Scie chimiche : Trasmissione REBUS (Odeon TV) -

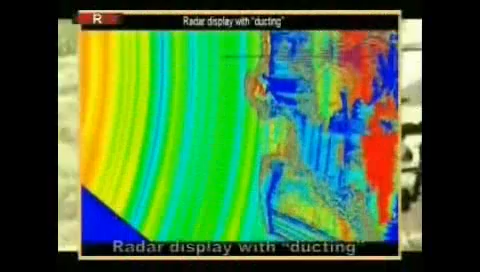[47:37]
Ecco la tecnica alla base del progetto RFMP, che sfrutta l'effetto condotto prodotto dagli spray di bario ad alta conducibilità. Notare la differenza del segnale radio riflesso nel caso di effetto condotto e nel caso senza effetto condotto.